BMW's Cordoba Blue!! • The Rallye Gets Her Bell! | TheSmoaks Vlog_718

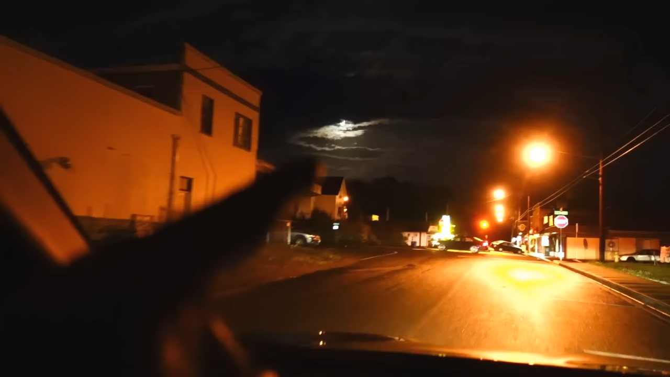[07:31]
look at that we got a full moon that's trying to sneak out from behind the clouds there boy she has a full one the clouds going to cover it up instead
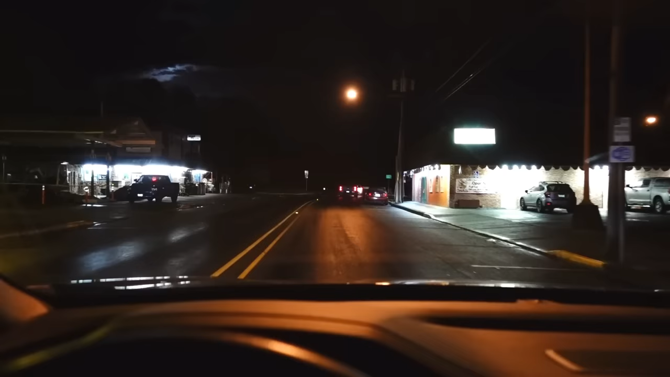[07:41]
yeah buddy they gutted all them pumps right out of there it's going to be nice going to make it all nice and modern now how cool is that
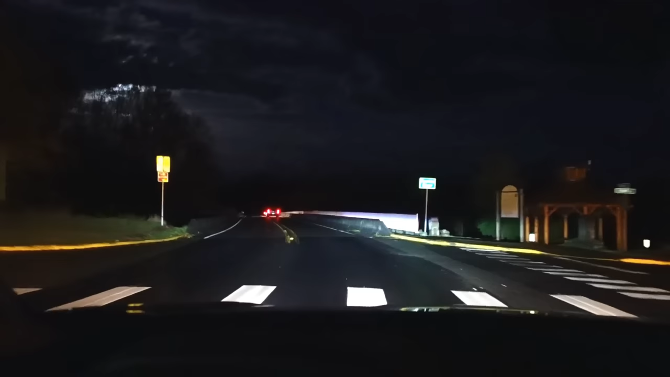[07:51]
that's some cool looking skies right there mama wow wow that's awesome you guys are way down here tonight that's way too far